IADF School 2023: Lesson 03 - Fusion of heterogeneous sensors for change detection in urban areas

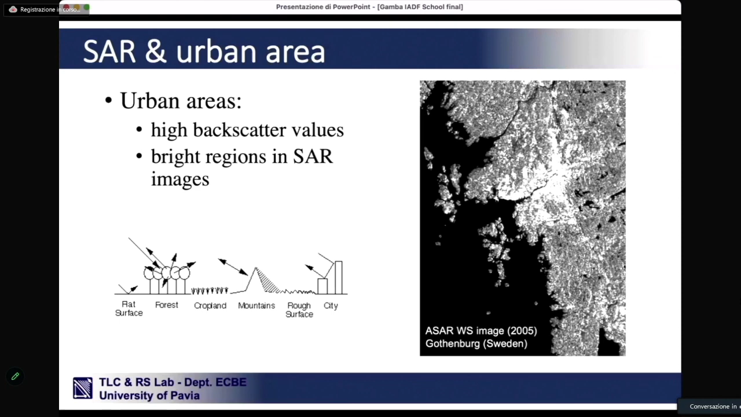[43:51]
which is also represented on the right. If you look at the image, of course, the city of Göteborg in Sweden is much brighter than the rest of the area. So we use this idea into a complex approach that we developed along the years in Pavia,